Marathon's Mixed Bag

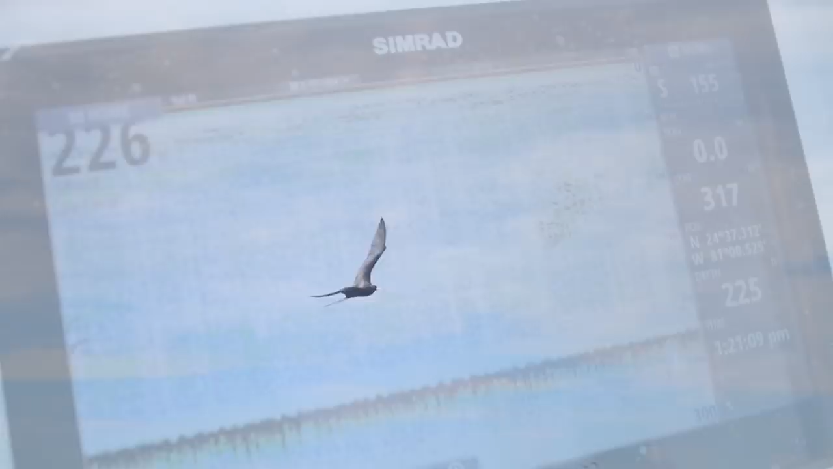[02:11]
We got some showing up pretty solid at 200 feet now.
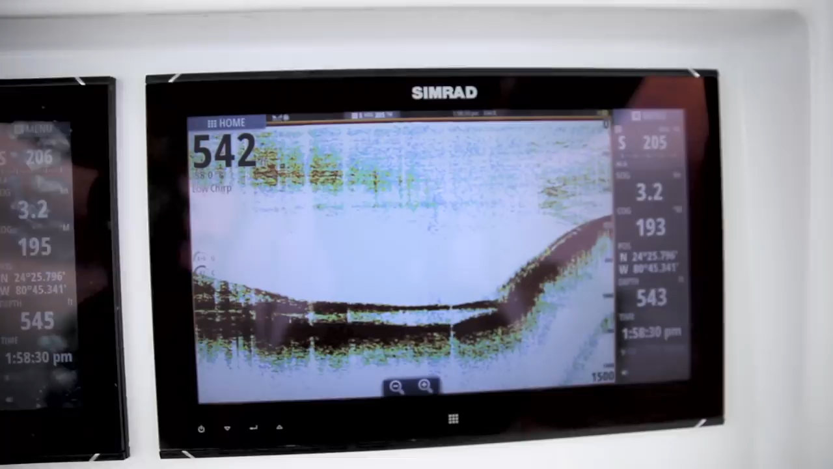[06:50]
Yeah, the screen just lit up with tuna here, man. It's unbelievable, man. We've come to the right place. Yes. That's that new BSM-3 sounder from Simrad.
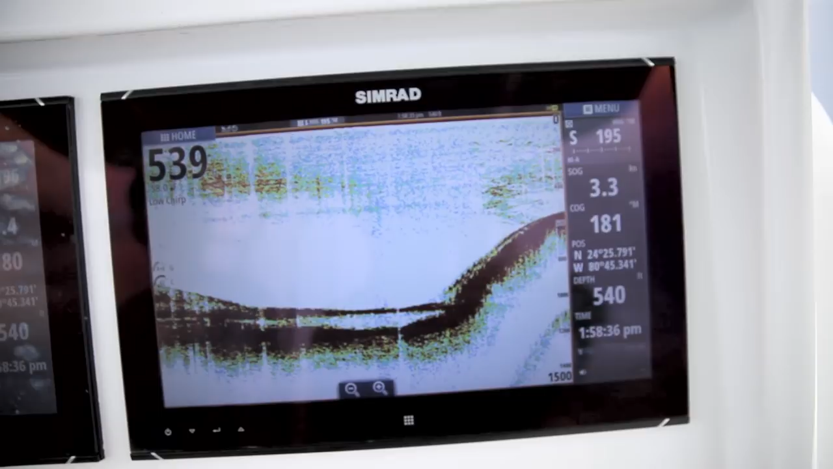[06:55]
It shows every little detail. You can almost see the little finlets on their back. You can clearly count the fish in the school, man. That's pretty impressive. It's a lot. Yeah, it is.
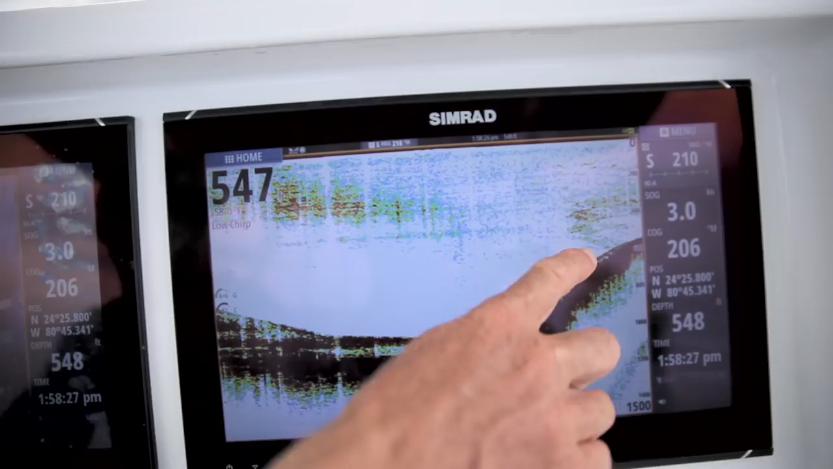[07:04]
I don't know how many there are, but it's a lot.